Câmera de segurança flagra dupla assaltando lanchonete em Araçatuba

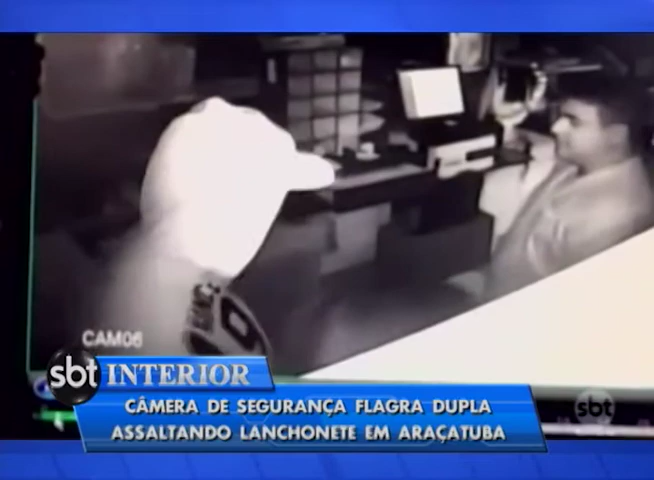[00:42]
No meio da gravação, as luzes do estabelecimento se apagam. Os bandidos roubaram ainda todo o dinheiro que estava no caixa.
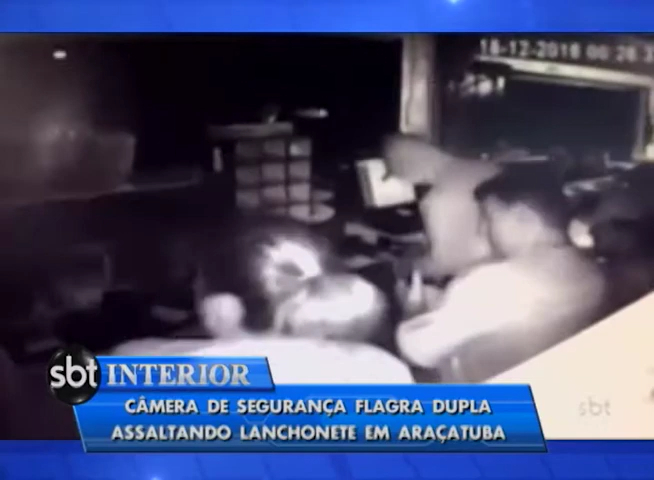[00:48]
Eles fogem em seguida. É um susto danado. Eles chegam ameaçando, tocando o terror.